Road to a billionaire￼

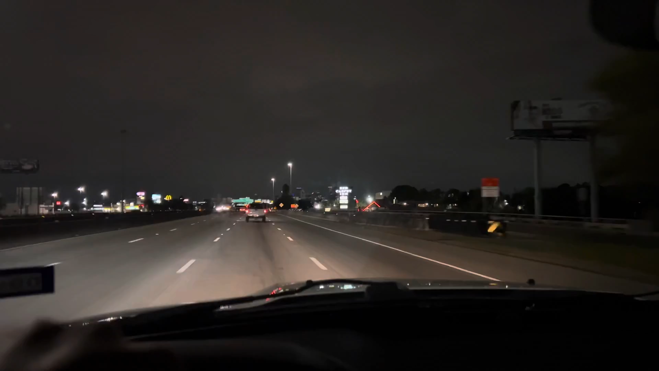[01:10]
So we're driving out of Houston right now.
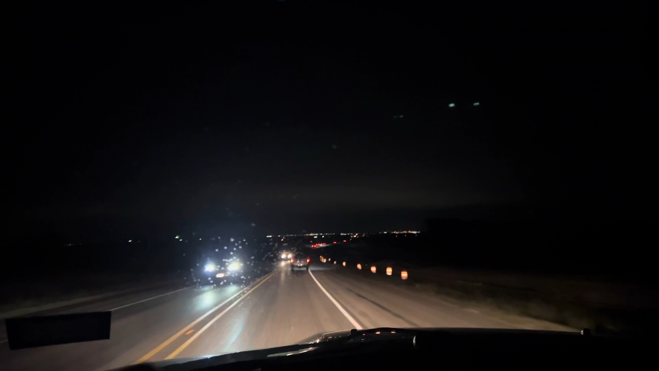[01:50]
There she is. That's Killeen, Texas. So, we actually made it in town, guys, and we're about to start knocking on some doors.